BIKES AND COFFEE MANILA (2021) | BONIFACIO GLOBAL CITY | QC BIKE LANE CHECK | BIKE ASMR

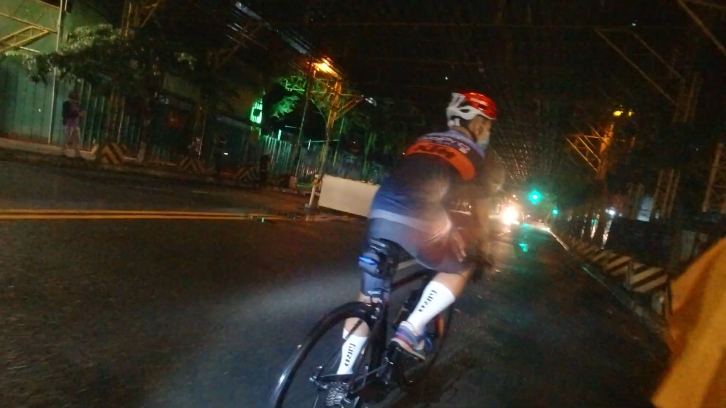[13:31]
Dito sir, yung kanto na yan sir, Baricho McKinley yan.